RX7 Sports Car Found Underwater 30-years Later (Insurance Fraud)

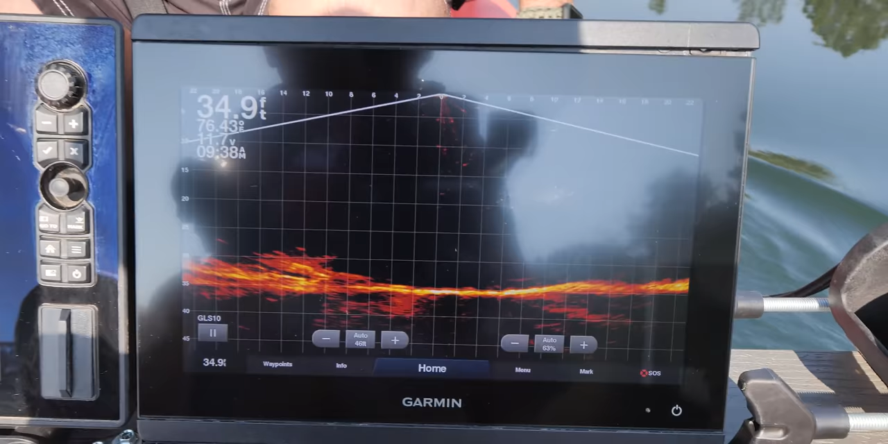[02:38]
On screen: depth 34.9 ft
This one over here, the Garmin LiveScope, allows us to see things in real time.
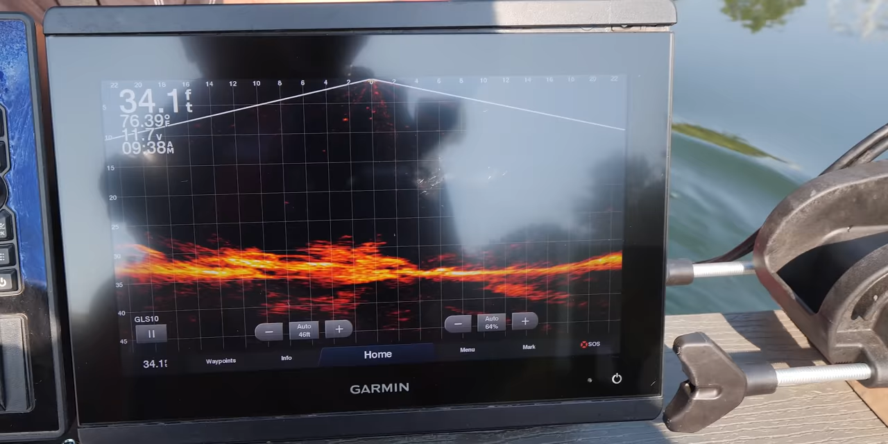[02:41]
On screen: depth 34.1 ft
So as a car pops up, like, is that a car right there?
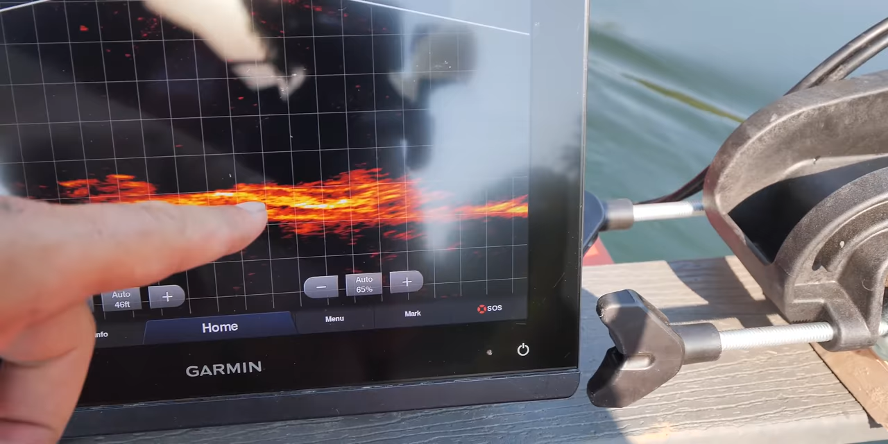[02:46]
No, it almost looks like a car right there too. Oh yeah, that's my Pontiac Bonneville. And then that's my Rabbit. And then you're gonna start seeing them pop up over here.
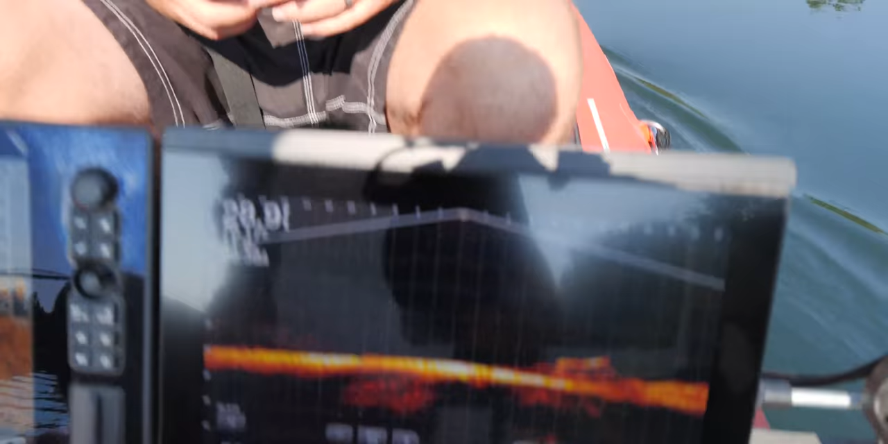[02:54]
So anyway, so this is a live, so this is what's happening in real time.
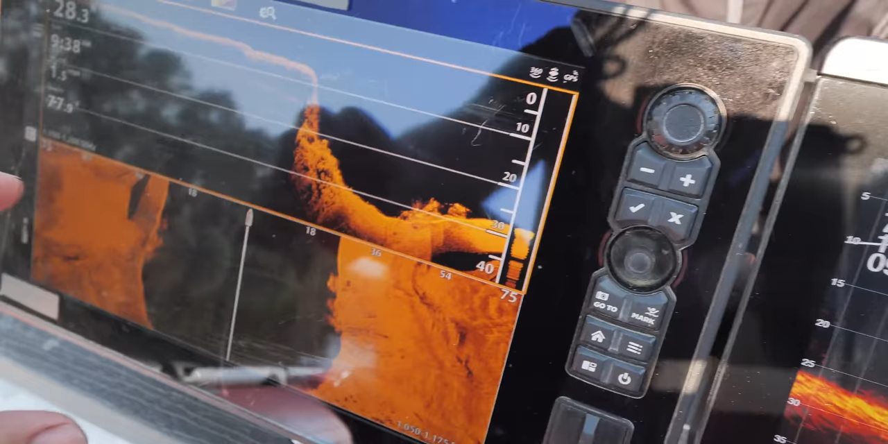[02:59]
This one over here is more of a picture in time, so this is what we've already gone over. So this is down imaging.
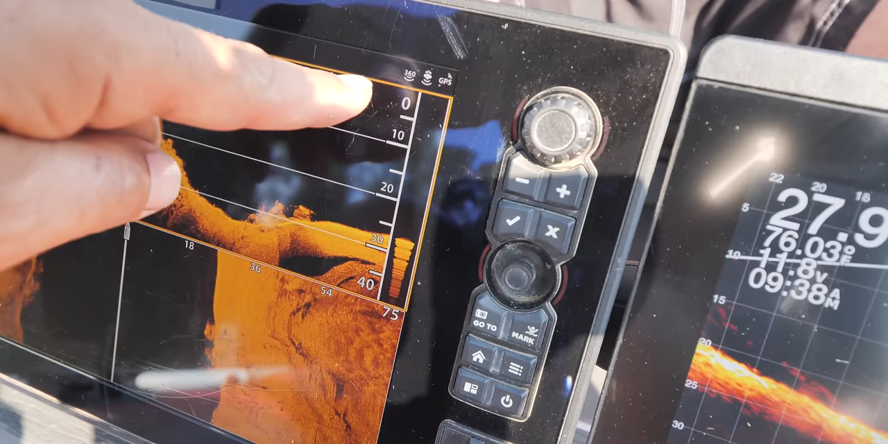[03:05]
So this is shooting from the top of the, or from the bottom of the boat down to the bottom of the river.
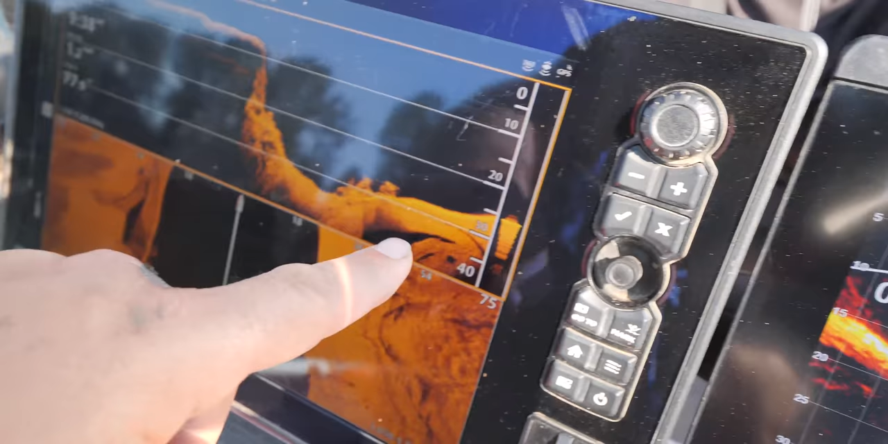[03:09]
So you'll see like 26 feet matches, you know, the grid lines are like 26 feet. Over here, this is side imaging.
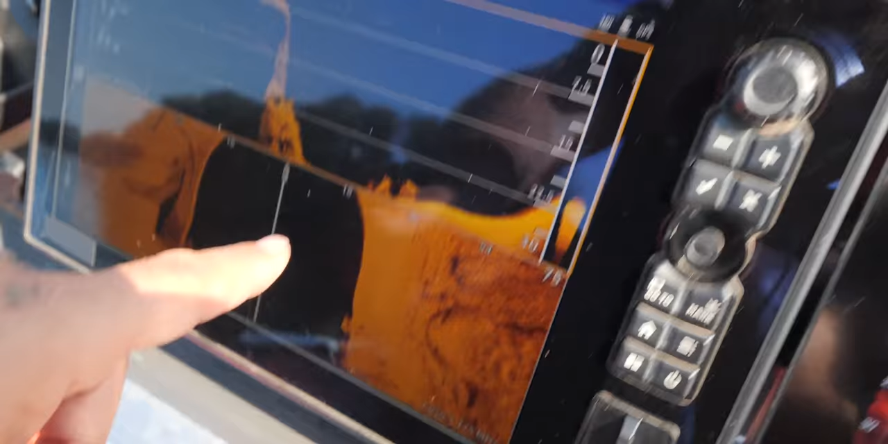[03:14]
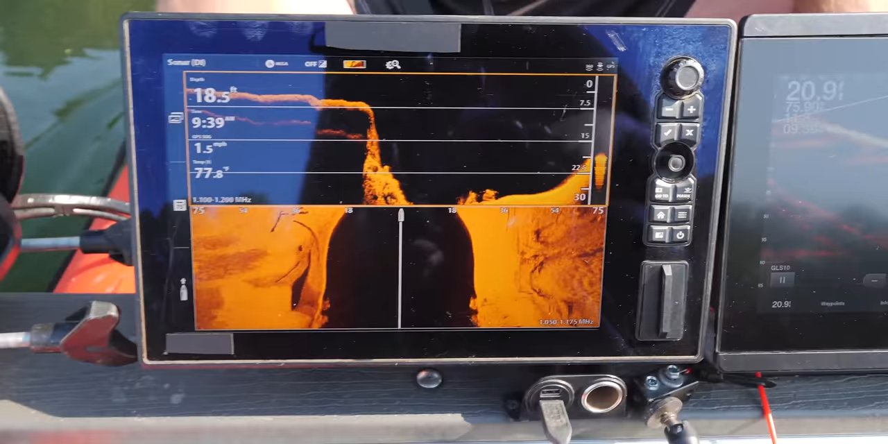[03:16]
On screen: depth 18.5 ft
With the side imaging, we're shooting 75 feet to the left and 75 feet to the right.
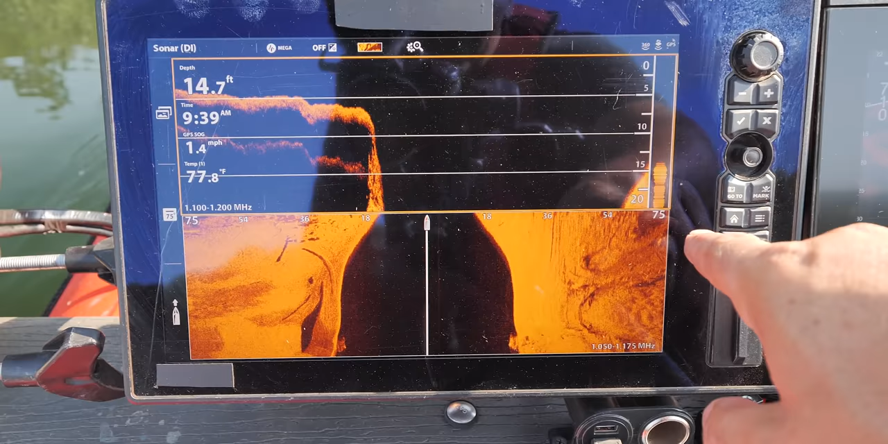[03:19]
On screen: depth 14.7 ft, water 77.8°F, speed 1.4 mph
And anything that's black is the water column.
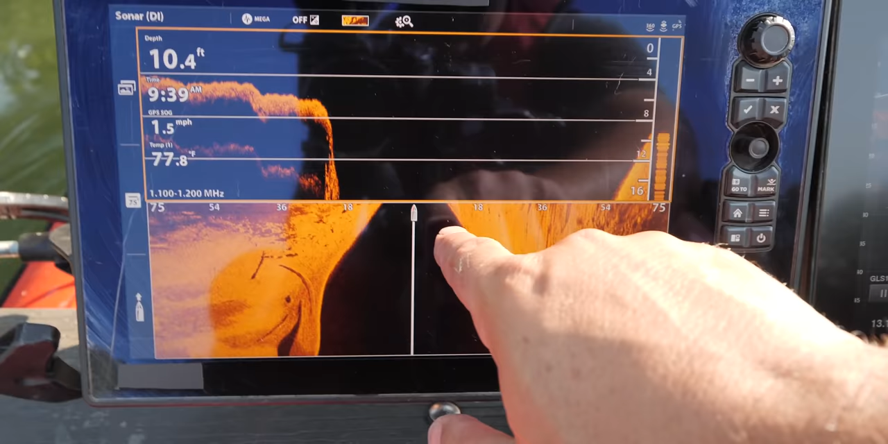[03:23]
On screen: depth 10.4 ft, water 77.8°F, speed 1.5 mph
So you'll see as the water column's coming together, it's also getting shallower here. So that's how you read side scan, down imaging, and live scope.
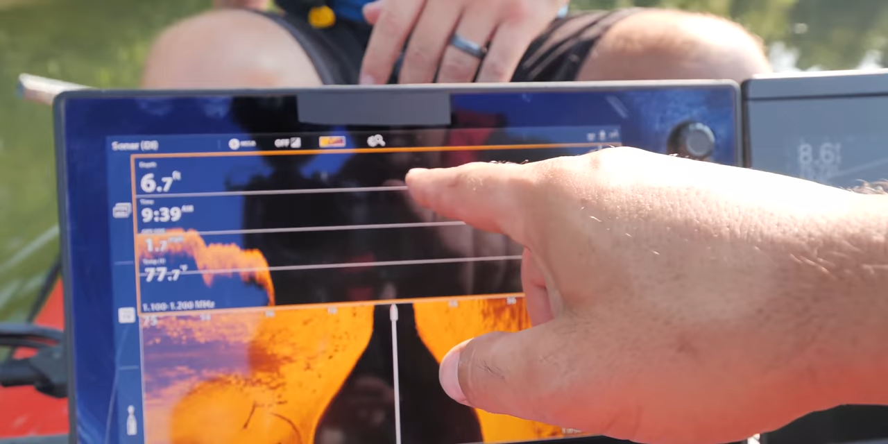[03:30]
So we're gonna go put ourselves back over those cars, Doug.
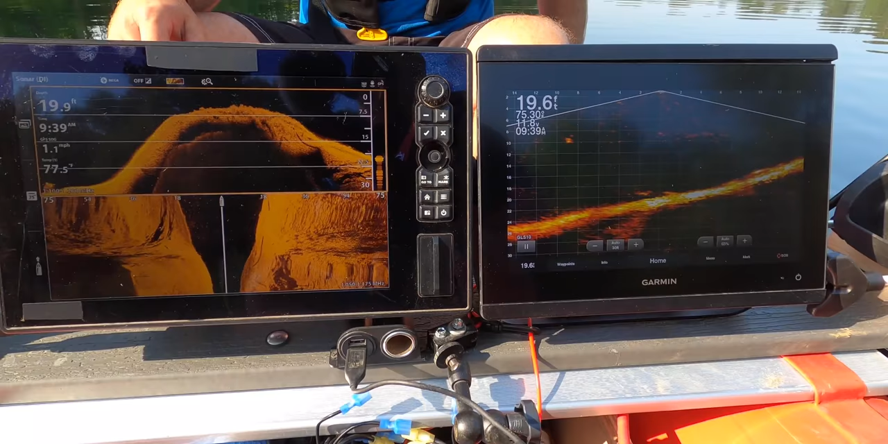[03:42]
All right, so let's head straight out, put ourselves right on that car. You got your monster magnet, Doug. I do.
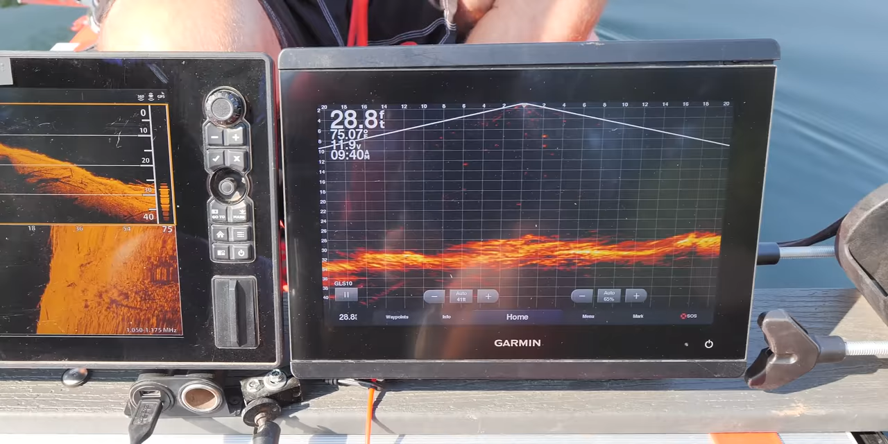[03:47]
On screen: depth 28.8 ft
All right, so we have one car we're coming up on right here. We have another car we're coming up on right here.
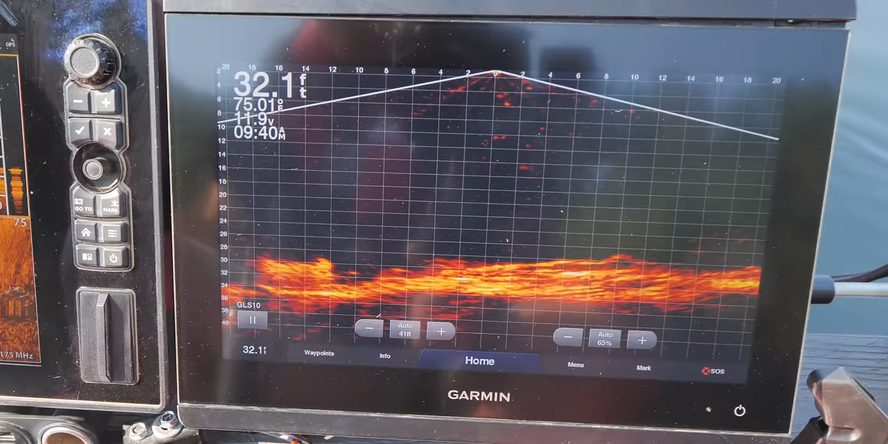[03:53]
On screen: depth 32.1 ft
I think that's our one upside down. That's our rabbit that's upside down right here. So right there, drop your magnet right there. Which side am I going off of?
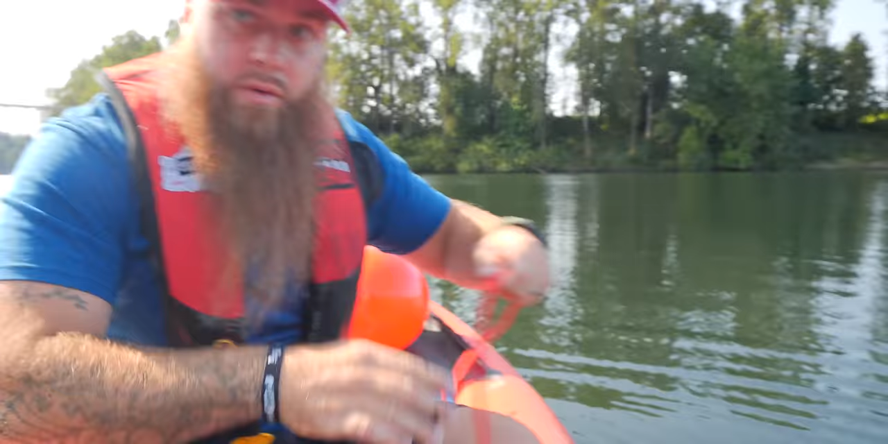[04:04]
Right over the live feed side. Right here?
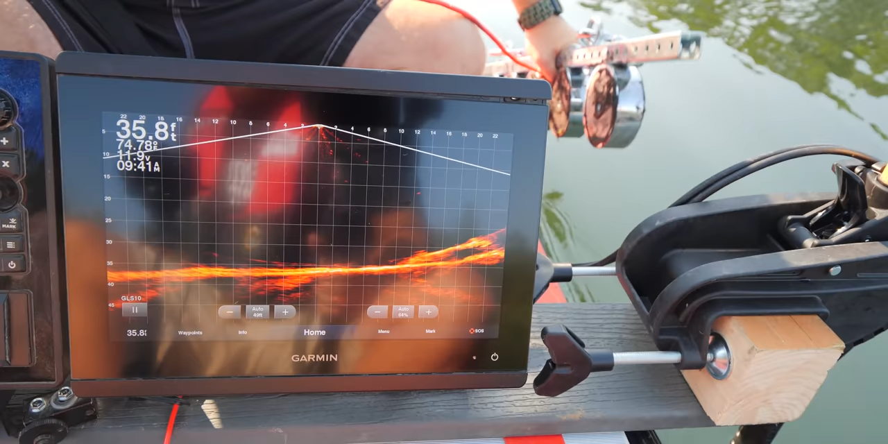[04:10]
Yeah, drop it a little bit, but don't put it all the way on the ground yet. So now you can see Doug's big old magnet going down.
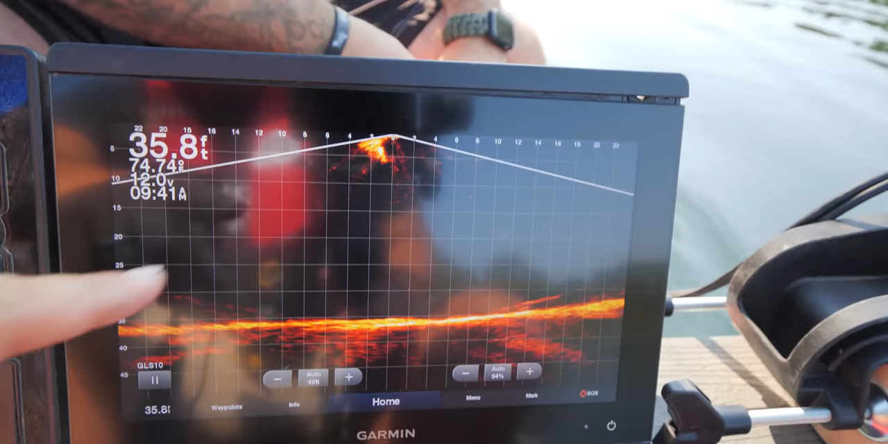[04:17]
I gotta go find the car again for you. So you're at 15 feet right now.
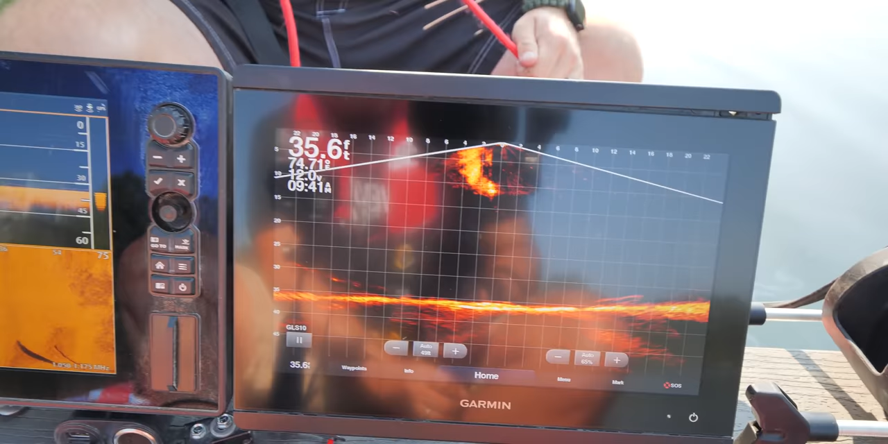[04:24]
On screen: depth 35.6 ft
How does that look on sonar? Oh, it looks beautiful on sonar. Nice and big. Okay, drop, keep going down. But don't let it hit the bottom yet. All right, keep dropping it.
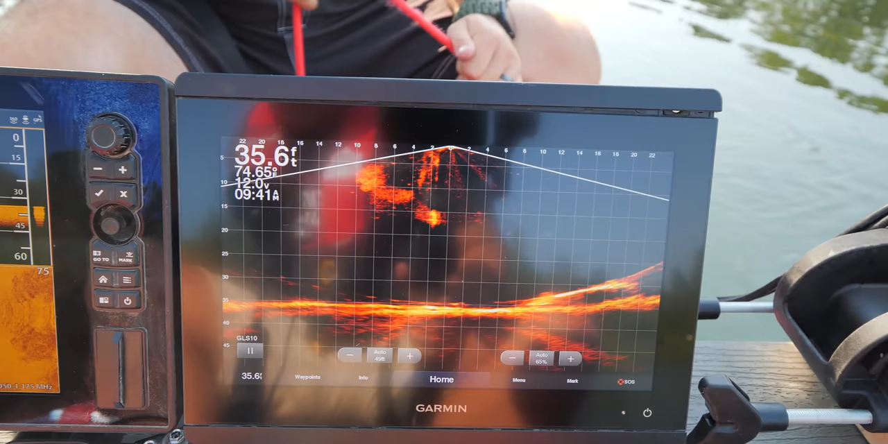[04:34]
On screen: depth 35.6 ft
Go down another 10 feet. You're at 20 feet right now. Keep going, the car's at 35. Keep going.
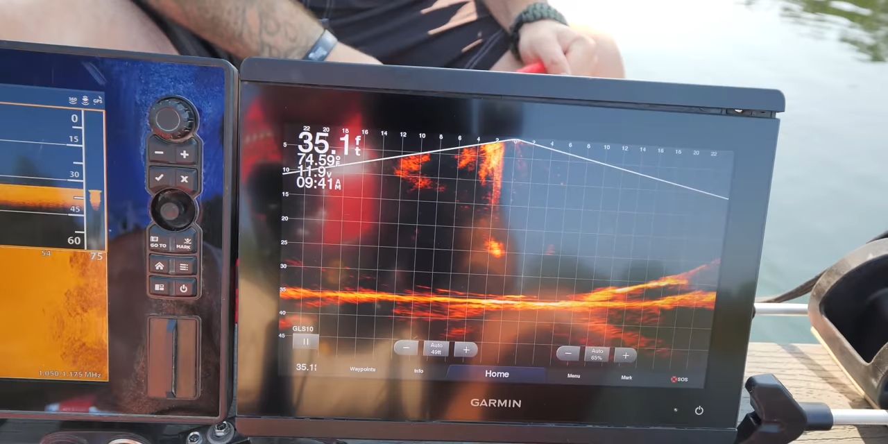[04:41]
On screen: depth 35.1 ft
And keep going, and another 5 feet, and hold it right there, and then I'm gonna bump you right into the car.